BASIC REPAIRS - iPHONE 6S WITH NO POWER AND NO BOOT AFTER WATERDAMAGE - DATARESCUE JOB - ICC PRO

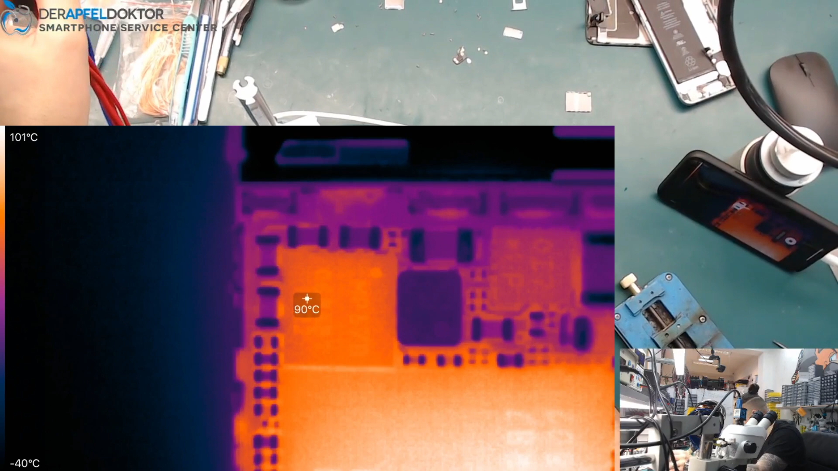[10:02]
On screen: spot 90°C, scale top 101°C, scale bottom -40°C
Here it is. Next. Just one cap. Next, beside. Next, over the top to the baseband CPU. Here we are on the front. Okay. Sorry. I didn't saw.